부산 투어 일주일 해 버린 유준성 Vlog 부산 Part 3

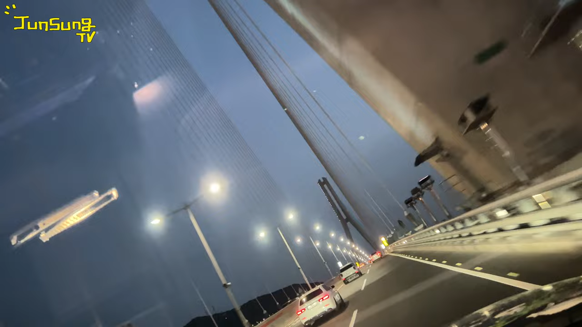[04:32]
이게 또 길을 1,400원을 주면 이렇게 다리를 건널 수 있어요 네 이걸 구경하려면 1,400원을 줘야 합니다